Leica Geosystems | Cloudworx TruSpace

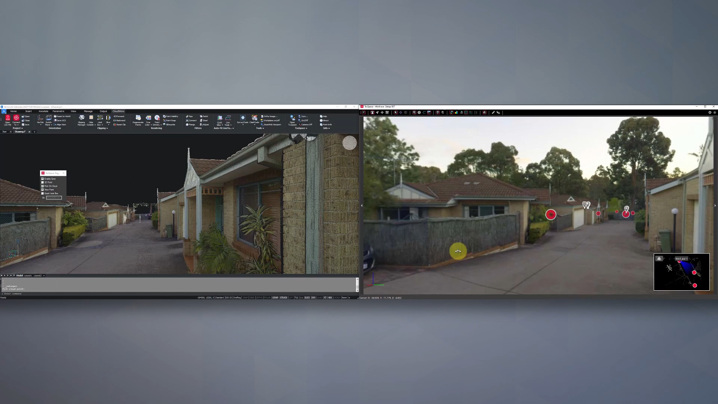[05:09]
Uh, now we also have the option here because this is scanned with the RTC.
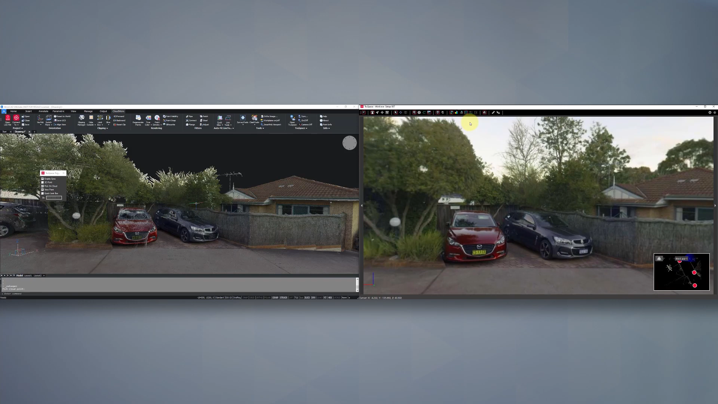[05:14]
We're looking at the standard imagery, but the RTC has also taken HDR imagery.
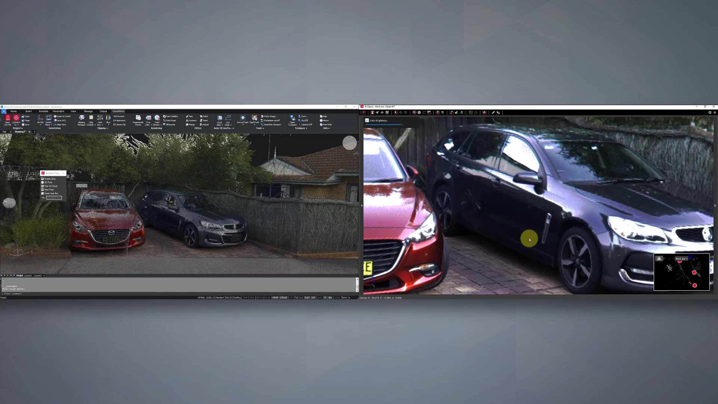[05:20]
So we can toggle it over and view that sharper image with the multiple exposures. And because we have auto brightness turned on as we zoom in, uh, how brightness adjusts and zoom back out, adjust to suit.
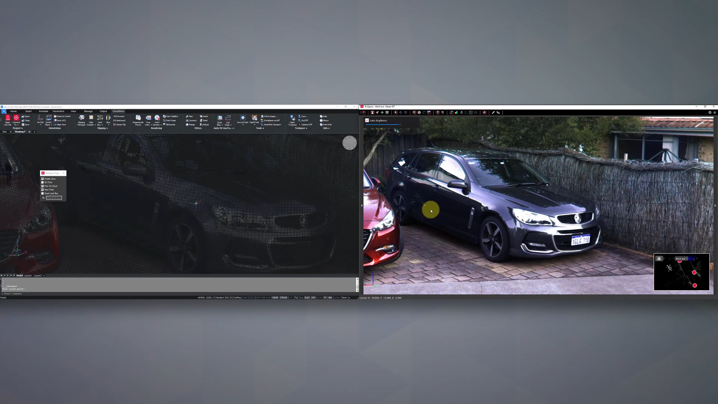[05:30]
We can also toggle off auto brightness if we want and manually make that up or down.
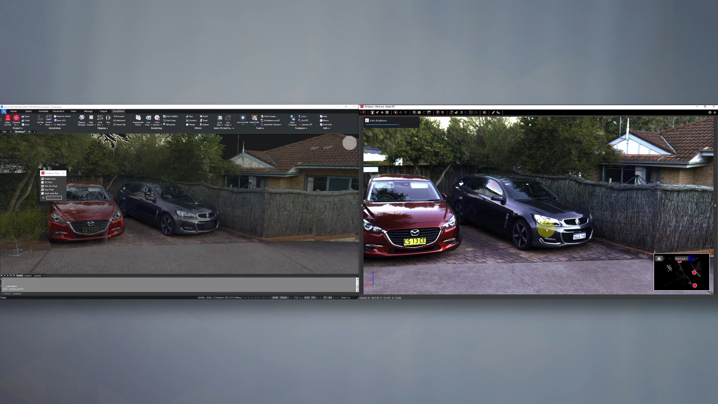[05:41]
Another handy feature in here as well is, um, syncing up your drafting. So if I go back over to my CAD software on the left-hand side and open up, for example, a, uh, 3d polyline back over on the right-hand side, now wherever I click on my image, my 3d polyline starts to be drawn.